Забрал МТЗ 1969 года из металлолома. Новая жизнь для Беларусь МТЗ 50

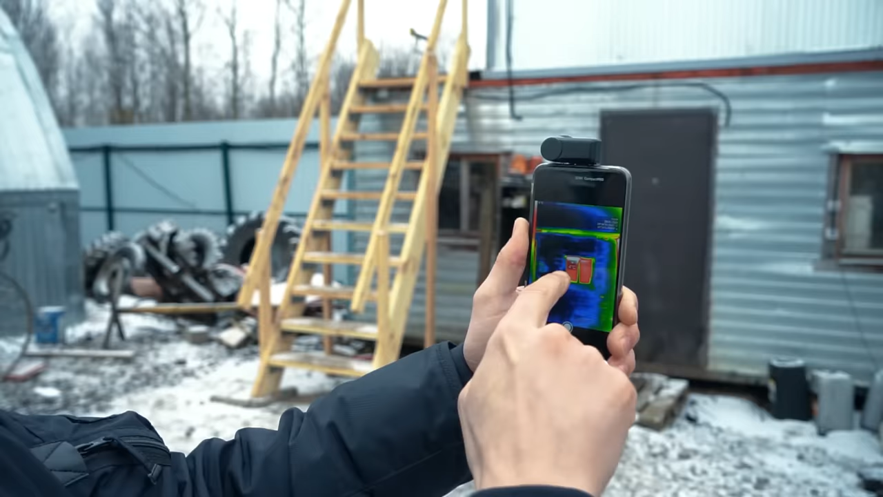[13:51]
чтобы вы понимали Топимся электричеством Электричество здесь стоит 7,60 за киловатт Через окна Окна плюс 4 показывают То есть Там одинарные окна Эти окна обязательно надо менять Потому что мы Из этих окон Точно улетим в трубу
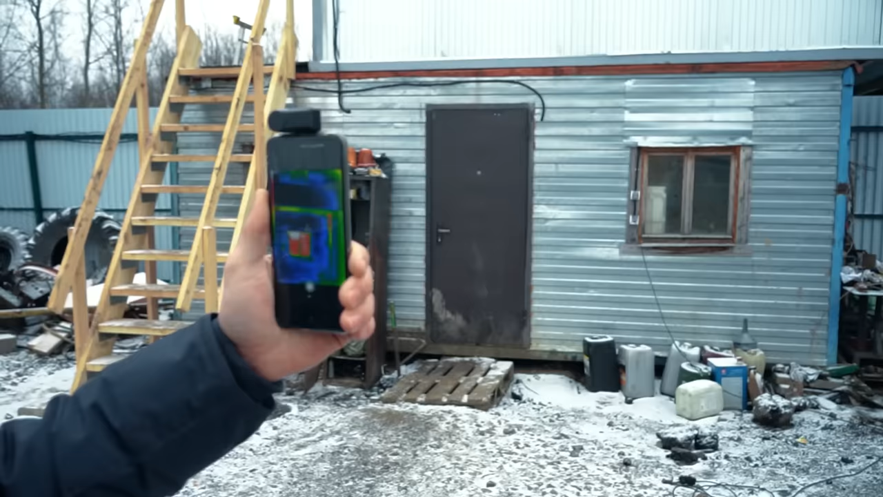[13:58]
Очень сильная Вот район Тоже показывает Пожалуйста Смотрим на новый вагончик В целом Вот Хорошее Двухкамерное стекло Минус 7 А здесь плюс 4 Разница почти 11 градусов То есть Представляете Какие теплопотери тут идут Ну Вот Не вооруженным взглядом Точнее Вооруженным взглядом Скажу что В целом